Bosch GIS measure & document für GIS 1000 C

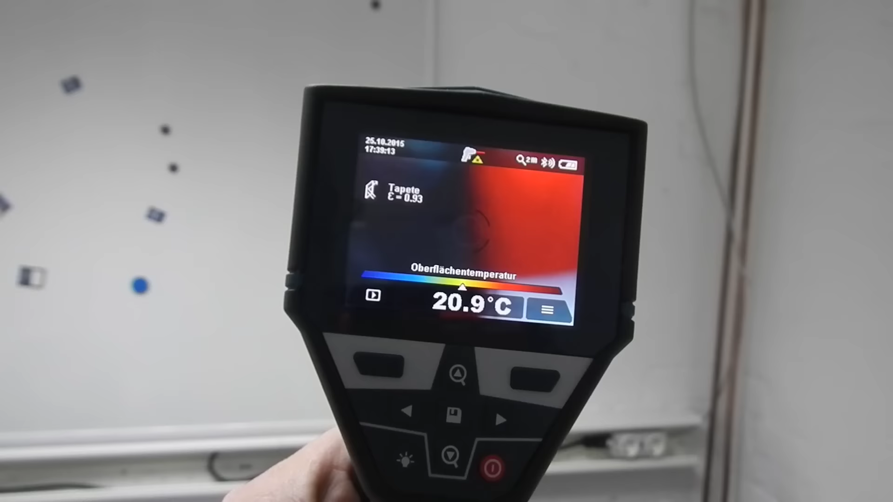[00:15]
On screen: spot 20.9°C
Hier sieht man zum Beispiel jetzt schön, was ich im anderen Video schon gesagt habe. Da ist was im Weg. Warum? Ich habe natürlich mal wieder vergessen, die Kappe abzumachen.
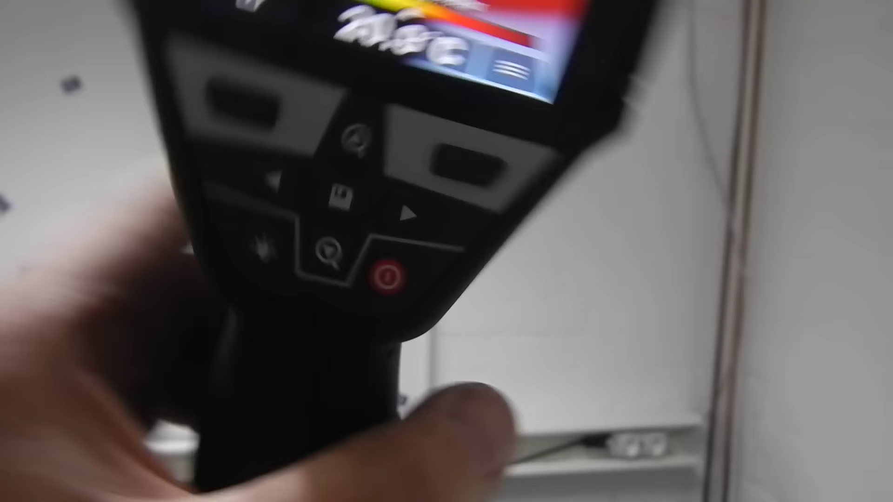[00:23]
Ah ja, das sieht schon besser aus. Jetzt haben wir hier Gerät, habe ich vorgestellt.
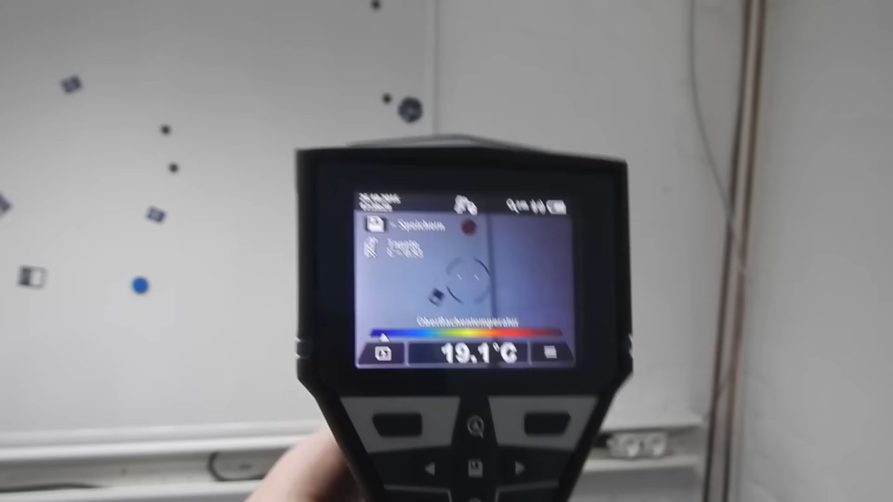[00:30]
Ich habe es momentan noch auf Tapete stehen.
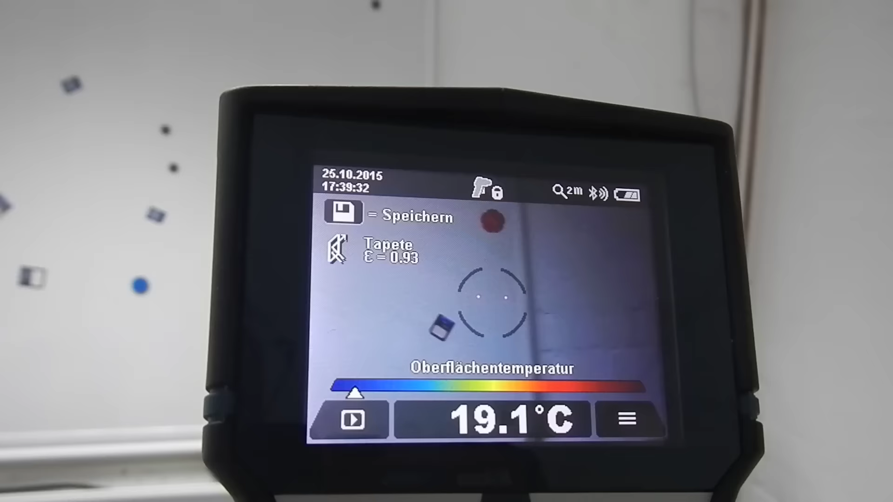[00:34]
On screen: spot 19.1°C
So, als erstes, man kann natürlich die Messwerte speichern, auf einer integrierten Speicher,